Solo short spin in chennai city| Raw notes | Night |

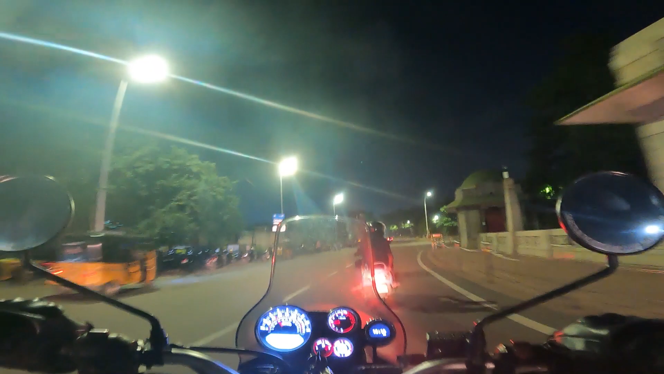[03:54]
Having a beautiful road, isn't it?
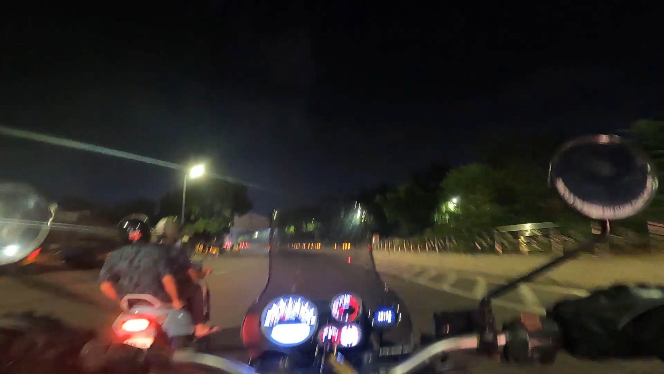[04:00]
Happened to these people, man.
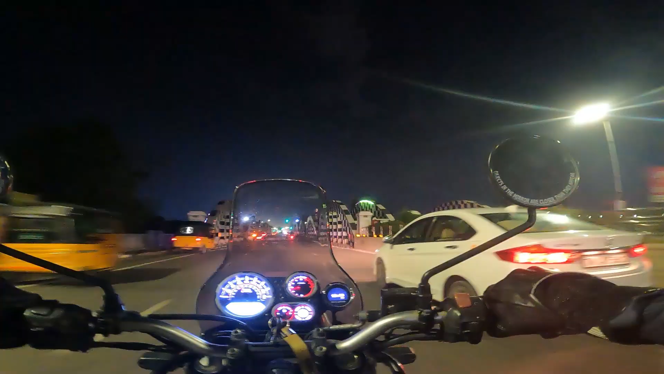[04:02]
So 10 மணி ஆனனால லைக் லைட்ஸ்லாம் க்ளோஸ் பண்ணிட்டாங்க, இல்லனா this place will be so beautiful. நல்லா இருக்கும்,